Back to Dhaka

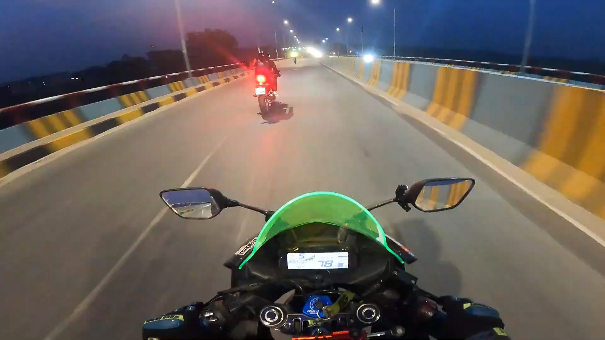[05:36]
ভাঙার কাছাকাছি চলে আসছি আমরা, অলমোস্ট ভাঙার 38 কিলো, ভাঙা 38 কিলো ক্রস করে আমরা ওইদিকে পদ্মা সেতুতে উঠে গেলে আর মাওয়াতে যত দূর যাওয়া লাগে ঠিক অতটুক। এন্ড সন্ধ্যা হয়ে গেছে, বাজে হইতেছে 6টা না 7টা 4 ঘড়িতে।
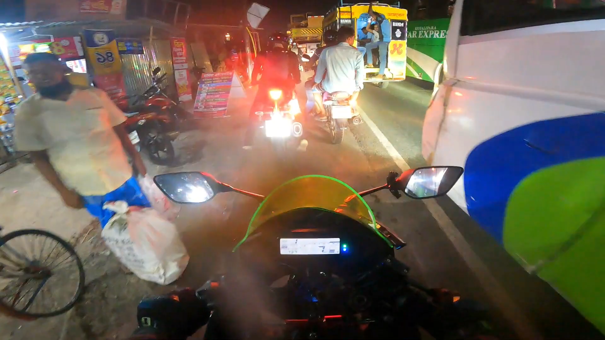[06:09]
এখন, ভাঙা এক্সপ্রেসে শেষ করে পদ্মা সেতু উঠবো। ভাঙা মাত্র ঢুকলাম,
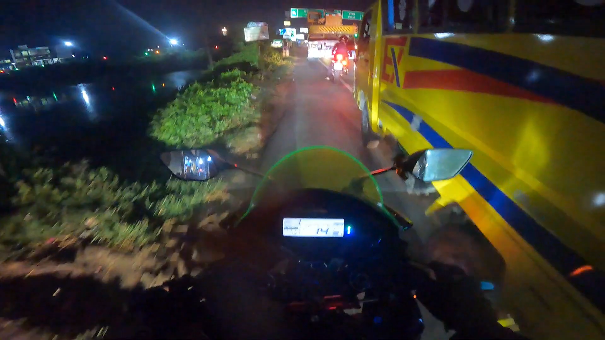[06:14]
ফরিদপুর বামে, বরিশাল সোজা, ঢাকাও সোজা।
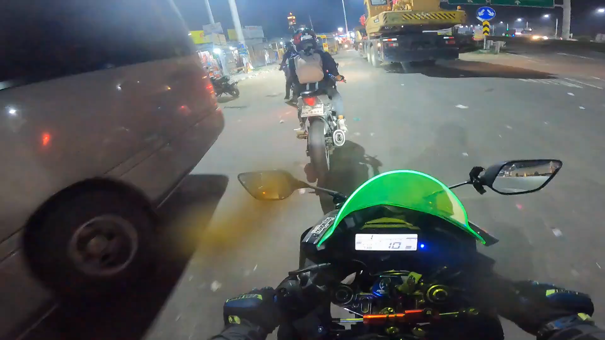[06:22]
ব্রেক হবে একটা,
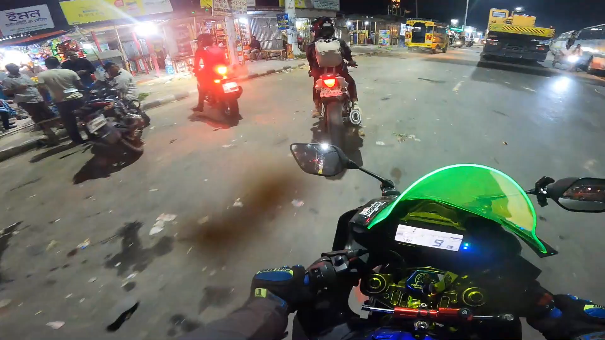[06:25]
এই ব্রেকের পরে আমরা একবারে ওইদিকে পদ্মা সেতু ক্রস করে ইয়েতে চলে যাবো,